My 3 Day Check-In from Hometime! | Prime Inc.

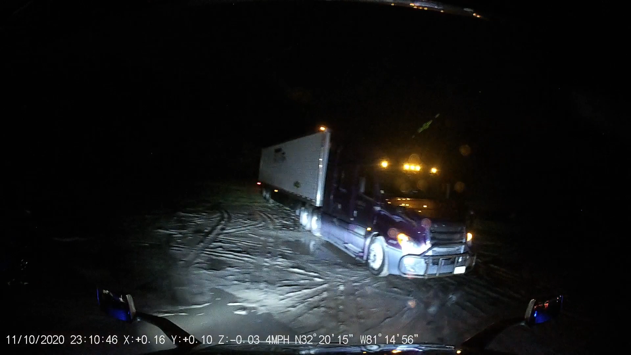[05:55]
that i had to drive through to get back to the guard shack and i'm like oh why did i do this